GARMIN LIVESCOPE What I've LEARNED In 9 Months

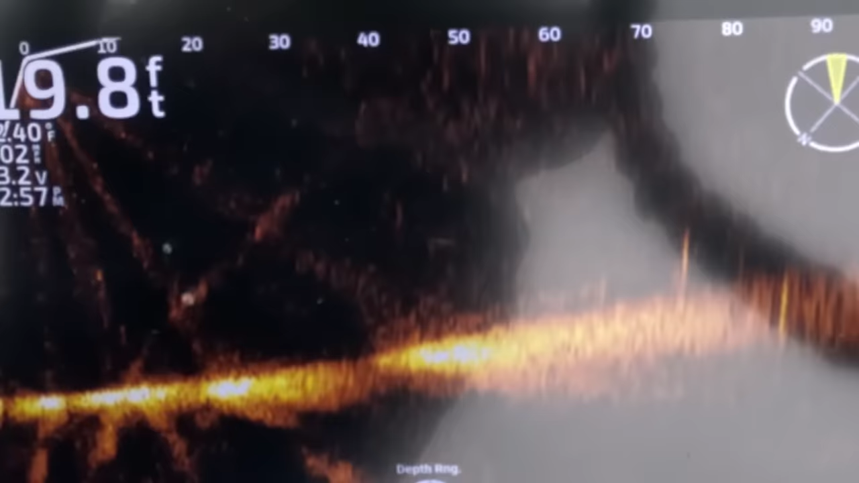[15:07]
there's our jig falling right there so we're a little bit short on that cast but we know that we're short we don't have to keep dragging it to feel that we didn't land in it without you know these eyes underneath the water without the forward facing sawing arrow we don't know exactly where we cast it we know we're close but we don't know so now we can just reel it in and make another cast i want to cast a little bit further i went well past it see if we can pick up that jig as it's falling
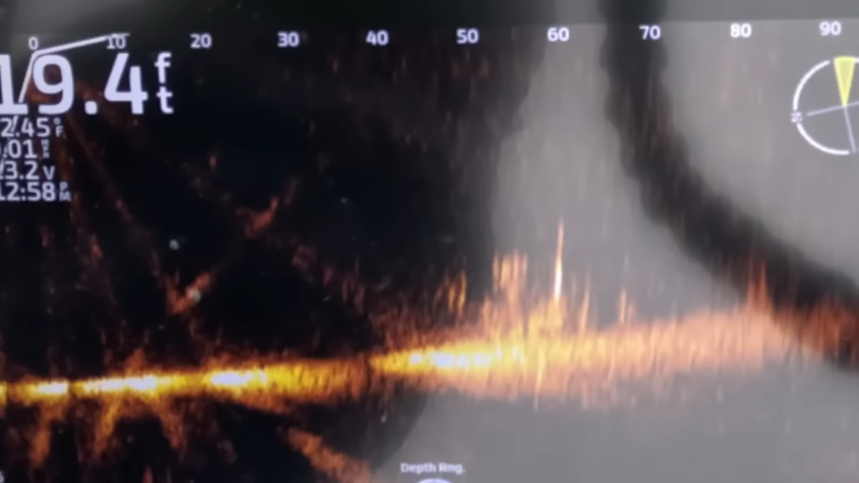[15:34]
there's the jig falling right there so we're right in that brush pile i just landed on the back side of that brush pile right here so as soon as i pull up i'm going to feel the wood which i'm feeling right now so we're right in that rush pile there's no guessing we know that we're in it yeah i can feel it right now we're right in the middle of the heart of it
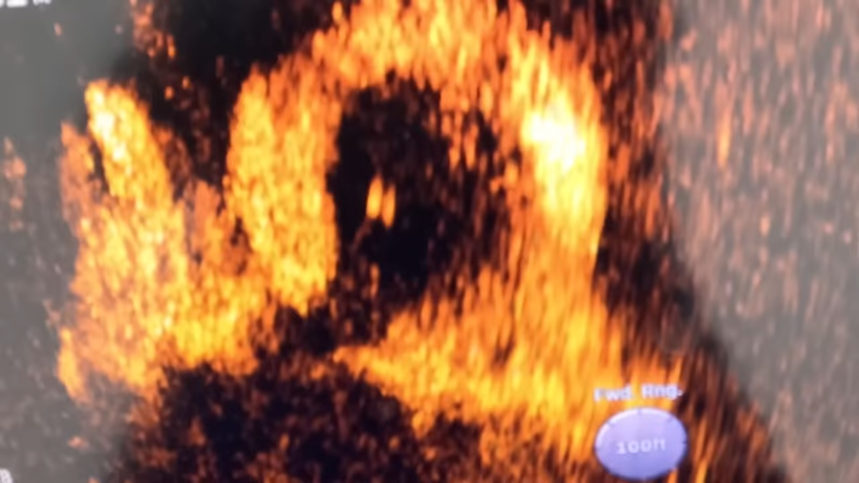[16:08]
it's also amazing to see what's going on in the water and the bait fish game fish relationship watching stripers bass you know largemouth smallmouth
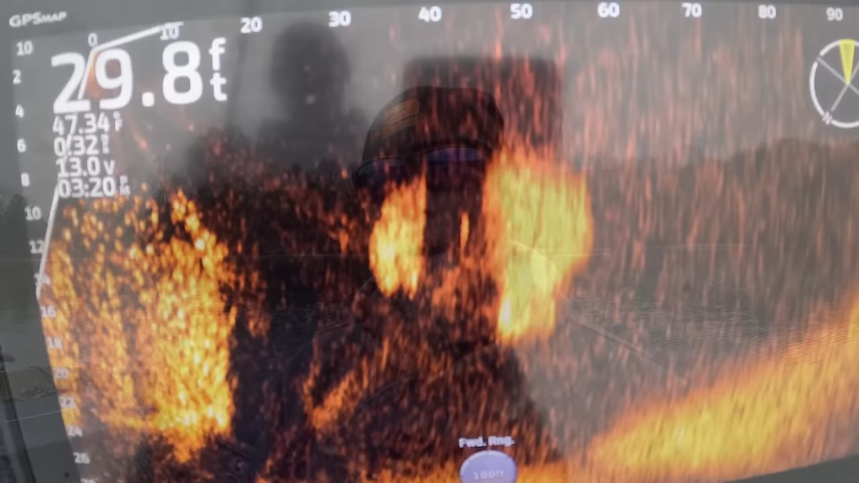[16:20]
On screen: depth 29.8 ft
spots crappie chase the shad around it's
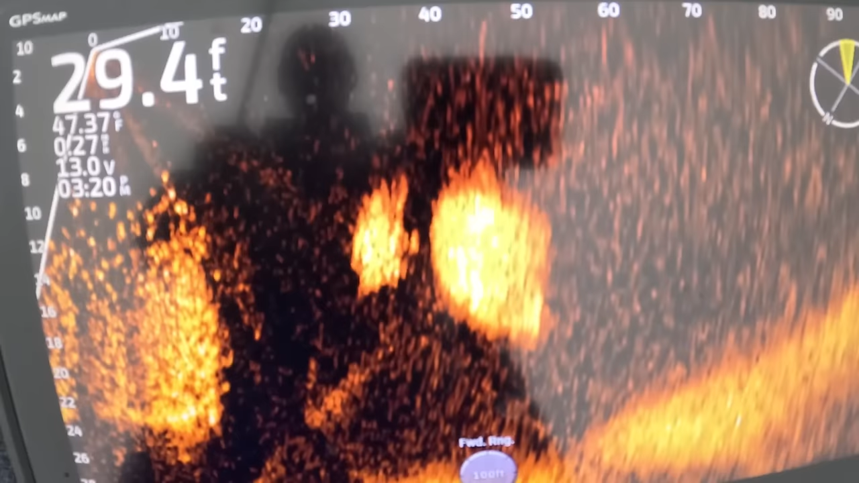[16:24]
On screen: depth 29.4 ft
amazing the stuff that you see going on under there it's it's all been most of it has just been
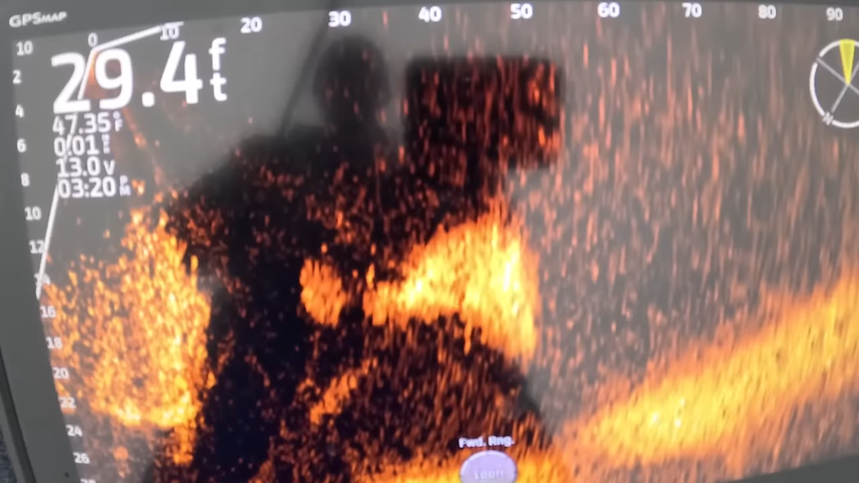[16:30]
On screen: depth 29.4 ft
what we assume and we really haven't been able to see it but you can see that stuff going on it's you see some pretty pretty unique
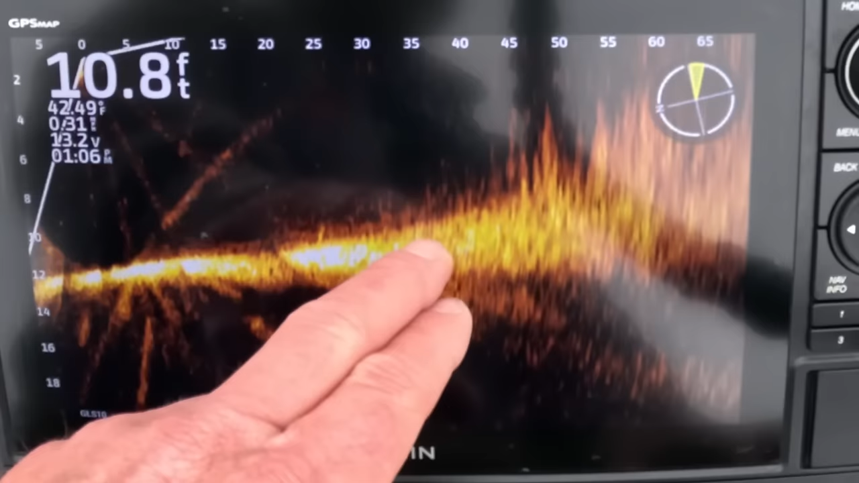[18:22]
On screen: depth 10.8 ft
pan the head of the trolling motor around and you can see right where you want to throw you don't kind of want to throw in this these fish are going to be sitting down in this area and as you jerk your jerk bait over the top they're going to come back up let's make a few casts and i'll show you what i'm talking about so here's my jerk bait right here
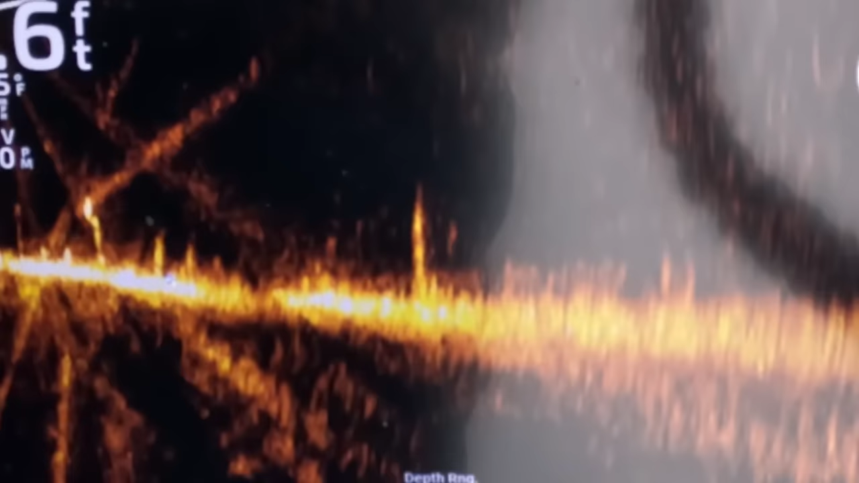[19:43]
just kind of sit and i know i got grass coming up right there's a couple clumps of grass it's sinking really slow so i can pop it up and coming up to some grass now i can let it just kind of sit there may be a fish sitting next to that grass stalk or that grass clump there it
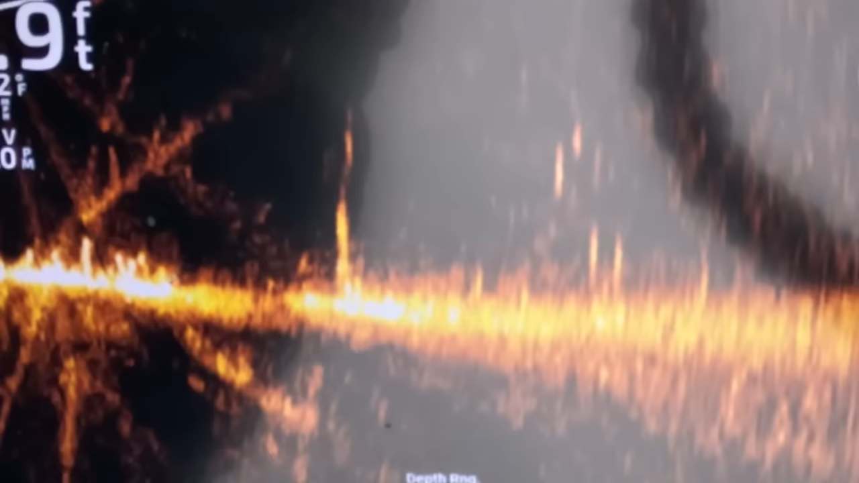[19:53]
is see i'm right on the bottom i know exactly where my jerk bait is at at all times another
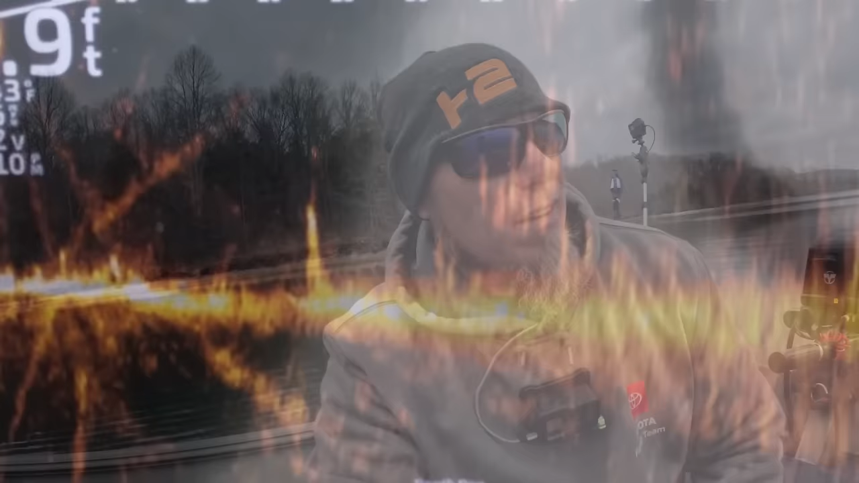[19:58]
thing that's super useful with four faces sonar is locating the
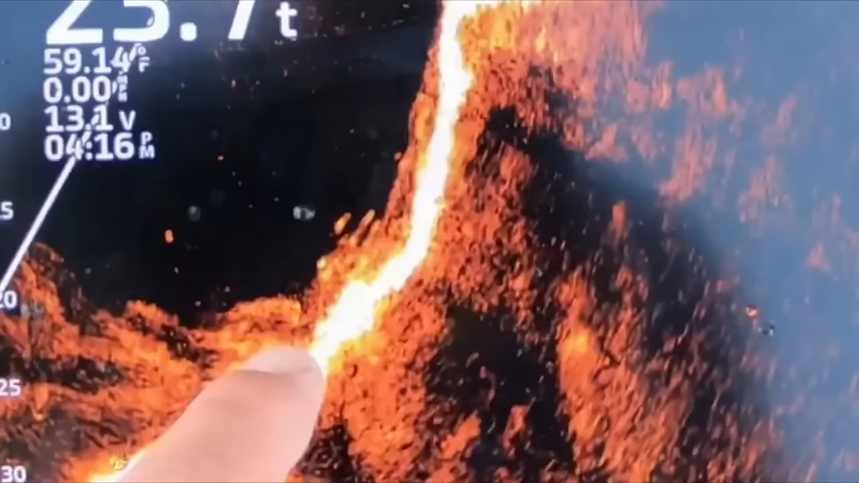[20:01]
drops you know a lot of times we scan an area we find some fish sitting on the top of a drop we find a cover sitting at the top of a drop and we can
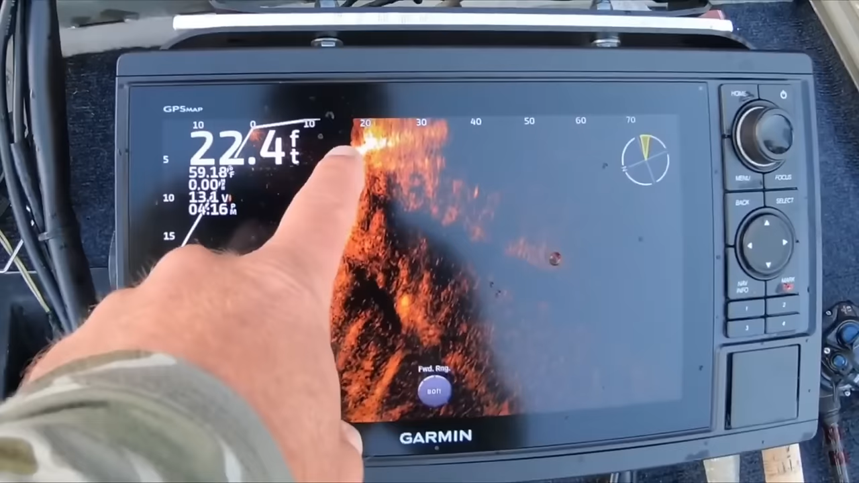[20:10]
On screen: depth 22.4 ft, water 59.18°F
really pinpoint the top of that drop say we just want to fish the actual drop we don't want to fish the flat on top of it we want to fish right where it rolls off we can put that troll motor down scan around and we can drop our bait
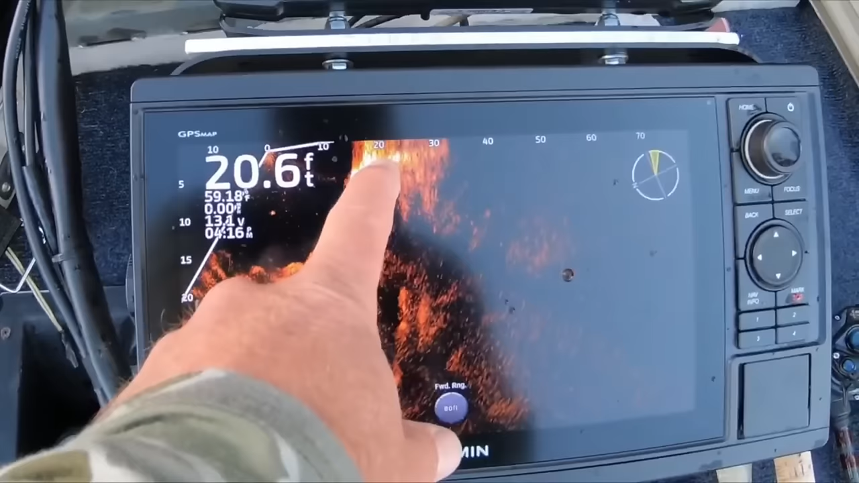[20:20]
On screen: depth 20.6 ft
anywhere we want so we're always fishing the most productive water at any given time i'm using the four fishing